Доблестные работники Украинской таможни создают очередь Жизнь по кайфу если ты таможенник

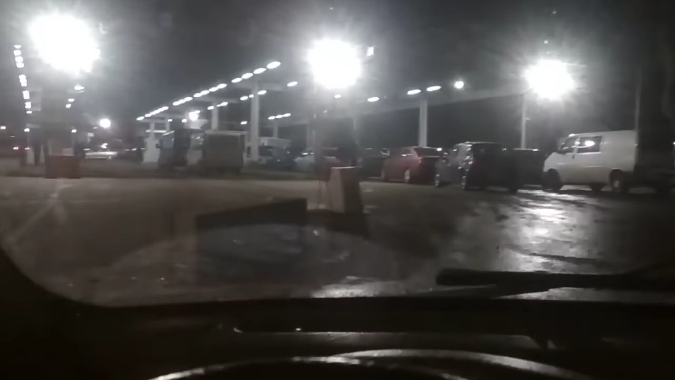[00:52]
Вот так вот мы здесь весело все проводим время. Да, Саша? Да. Все, всем весело. Вот. Страна весельщиков. Вот. В Гваре, да. Очередь на растаможку. Да. А остальные вон стоят. В общем, я знаю, что на Чопской таможне, это, кстати, Шегини. Я знаю, что на Чопской таможне...